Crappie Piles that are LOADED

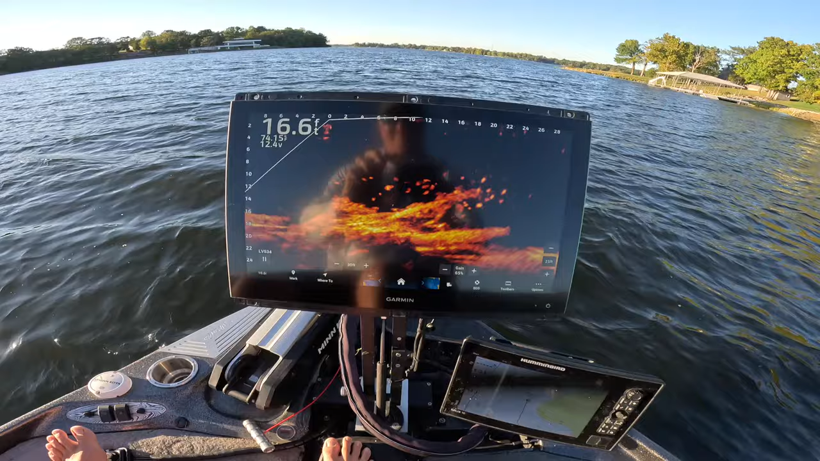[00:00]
Woo! Check how that, how loaded that is!
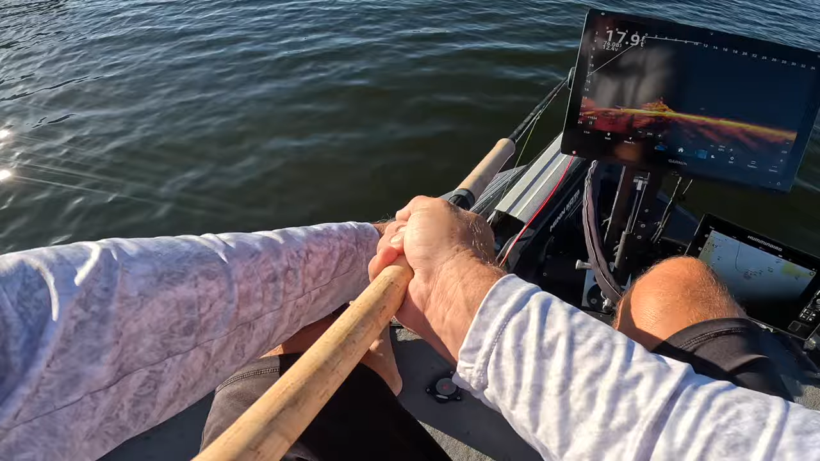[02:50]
One of my favorites. I mean, it really is. Boom. Got another one.
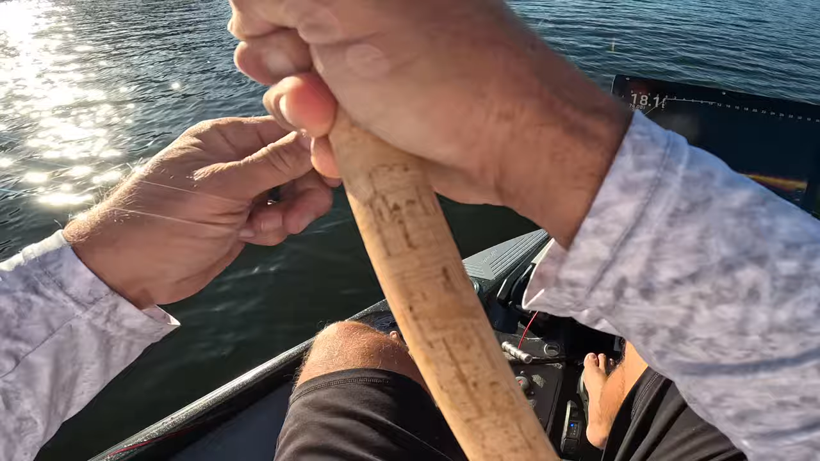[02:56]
That's what I favorite. Just another solid fish right there, guys.
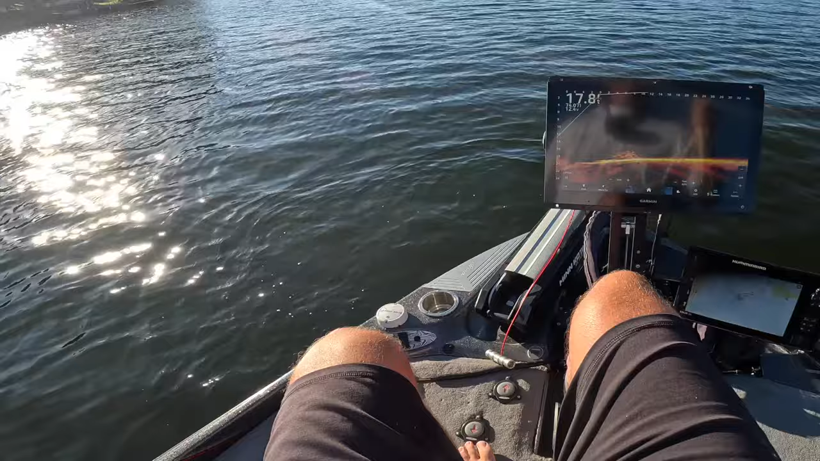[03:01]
We are putting slabs in the boat. And that's how we're fishing. You know, you don't see a lot of fish in there, but they're hidden in there. And I'm telling you,
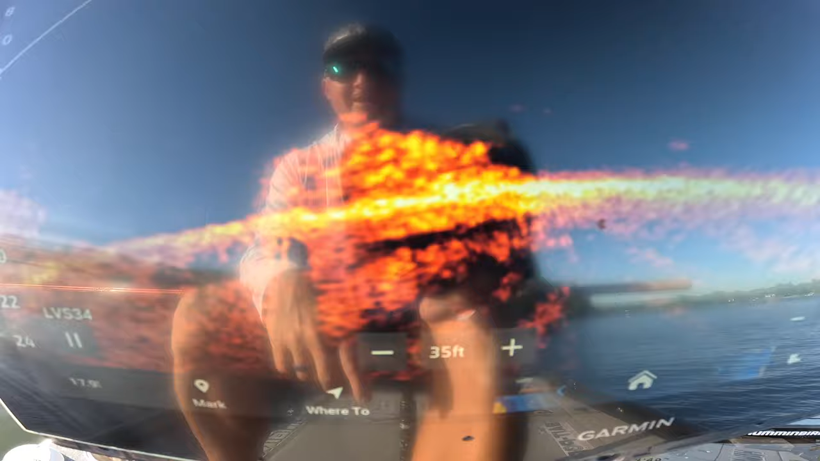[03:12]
when you just bring it right over that little pile, they just jump out of there like crazy. So, I'm using the amber color here on the Garmin 8616. My favorite. Now, I know I did use the black emerald for there for a while, but I am a big fan of the amber. And that's what I go with. So, it's kind of, you know, appease your own eye, of course, but that's what I like. I think they really stand out. I can see little bumps in there. I know those are fish. And right now, we know that they're all pretty good fish.
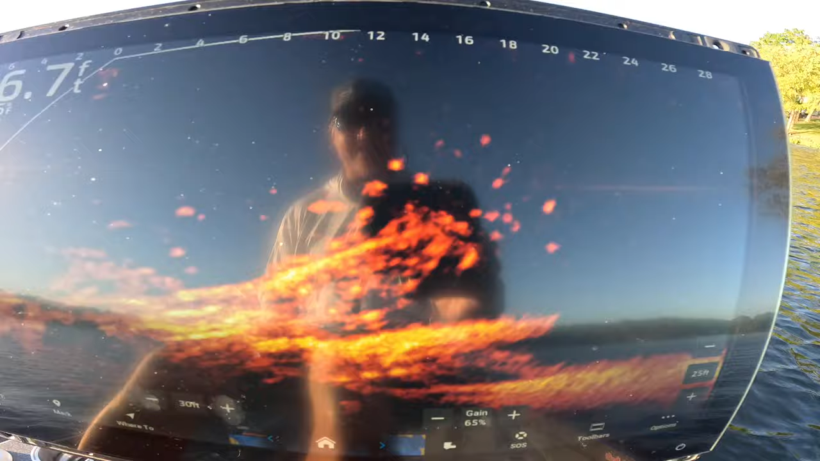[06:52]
Absolutely loaded. All right, guys. That's going to end the show. I appreciate you guys watching. Do me a favor.